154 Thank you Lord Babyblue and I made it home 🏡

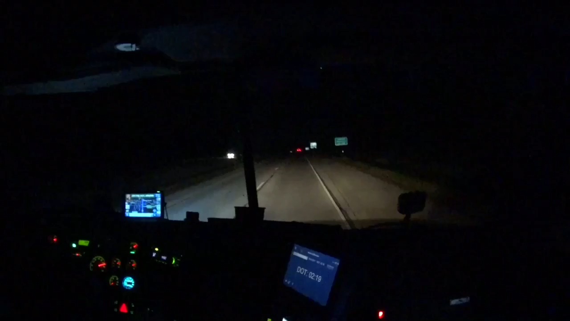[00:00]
Hey everybody, hello and good evening greetings from Sheboygan, Wisconsin. Alright, local time here is 11:24. We're only about a mile away from our exit, which is exit 128. Wisconsin Highway 28. We're going to park at the Mobile gas station.